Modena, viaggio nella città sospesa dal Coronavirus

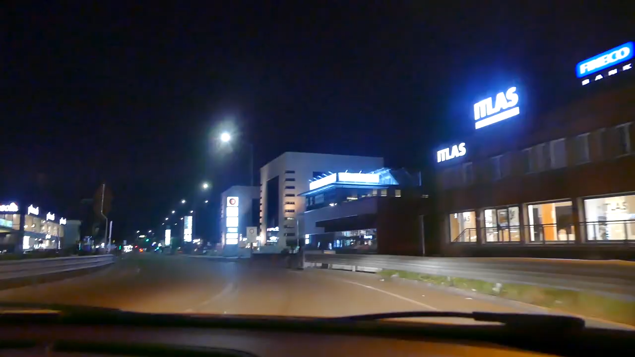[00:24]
Via Emilia Est alle ore 22 e 40 di lunedì sera. Una strada di solito trafficata anche di lunedì.
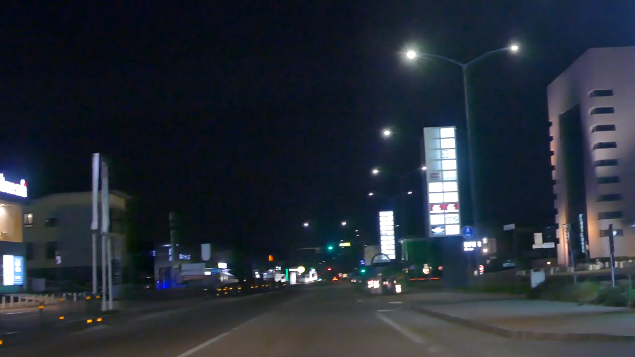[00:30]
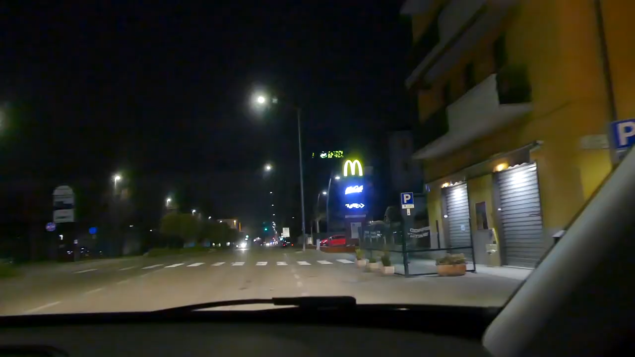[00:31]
Questo è un fast food di una nota catena americana.
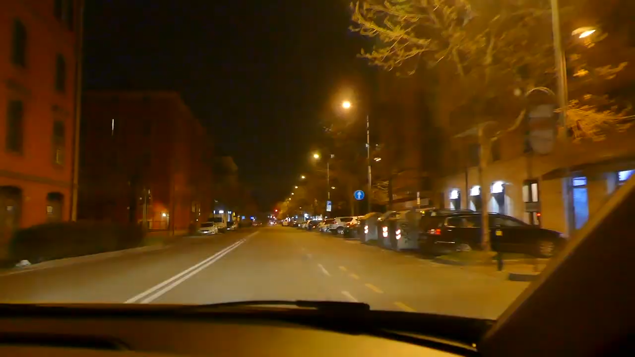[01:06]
Questo è il viale Ciro e Menotti. Gelateria chiusa.
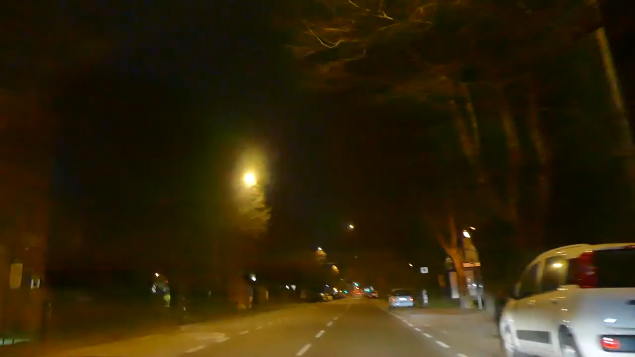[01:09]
Questi sono i viali del centro storico di Modena.
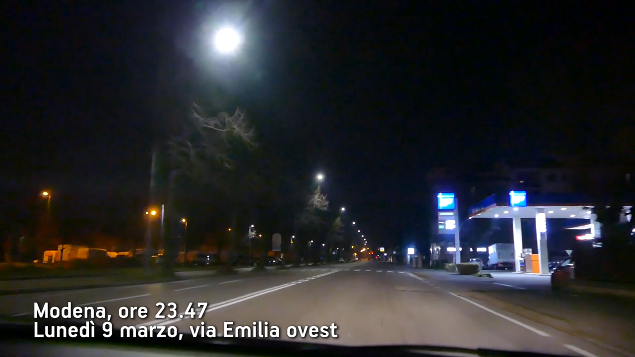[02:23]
Ecco qua verso il via Emilia Ovest. Stessa situazione. Traffico a zero.